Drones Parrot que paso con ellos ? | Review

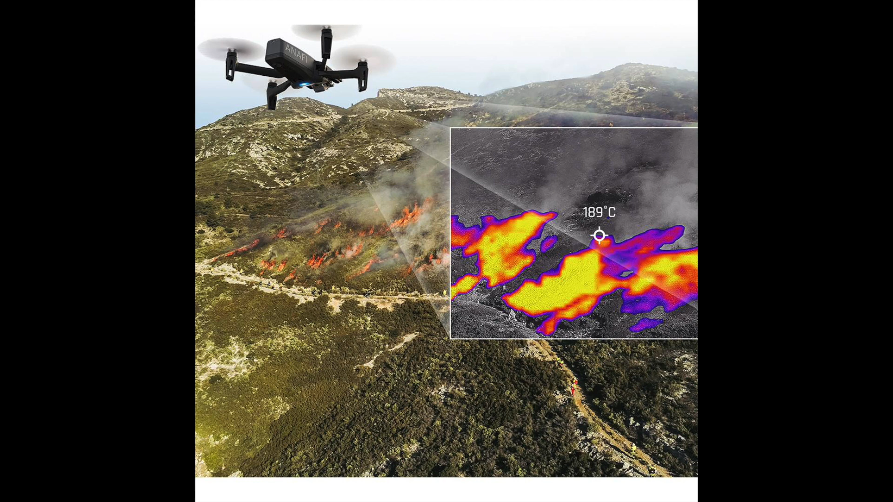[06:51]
On screen: spot 189°C
una variante con cámara térmica FLIR Bosom diseñada para bomberos y rescatistas.